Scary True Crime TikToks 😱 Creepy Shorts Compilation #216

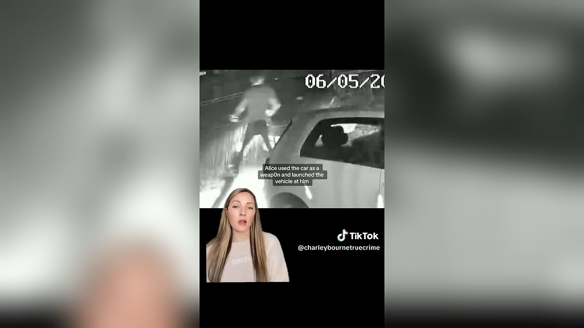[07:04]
When Ryan was out of the vehicle, Alice used the car as a weapon and launched the vehicle at him. She intentionally drove at him three times. On the third attempt, she did hit him with the vehicle and dragged him over 150 metres along the road. She then decided to stop the car and pretended to neighbours that it was an accident.